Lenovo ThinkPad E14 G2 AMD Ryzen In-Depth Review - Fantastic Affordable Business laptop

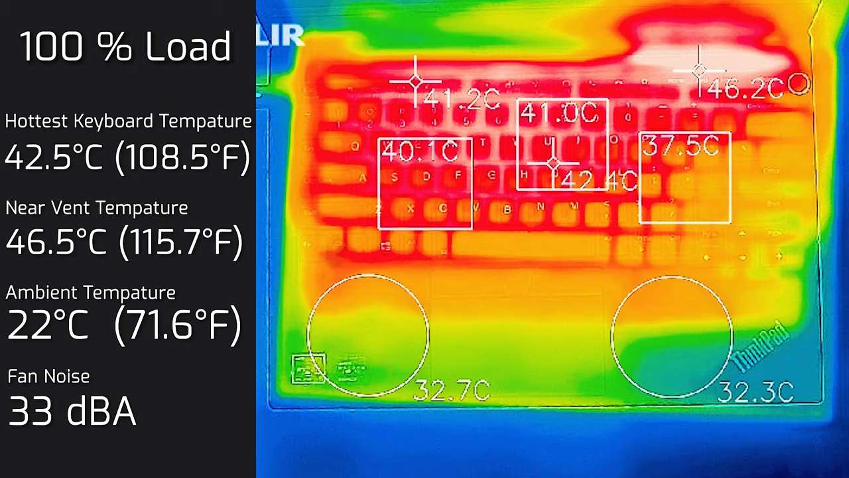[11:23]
the hottest area measured in at 42.5 degrees celsius and the fan noise measured in a maximum of 33 decibels so still quite quiet surprisingly and then I also measured the bottom back cover of the computer and the hottest area measured in at 41 degrees celsius but most of the areas was around the hottest area was
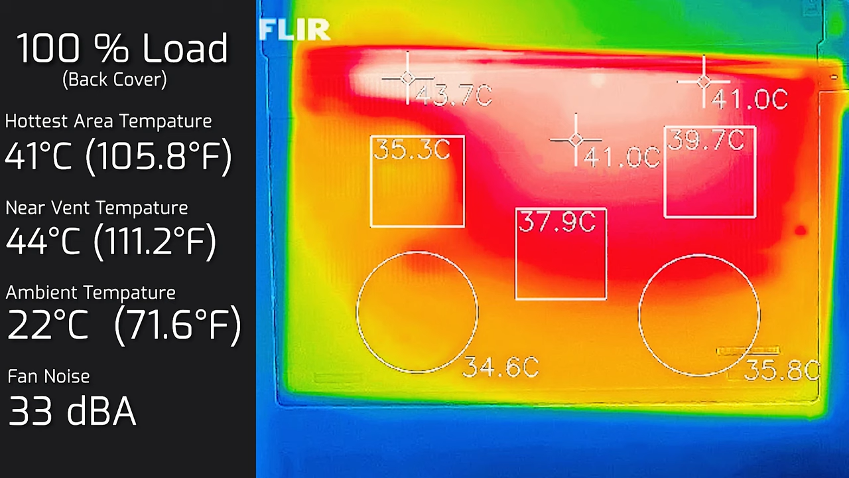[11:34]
about 40 degrees celsius and of course the fan noise was 33 decibels so as you can see this computer is not hot at all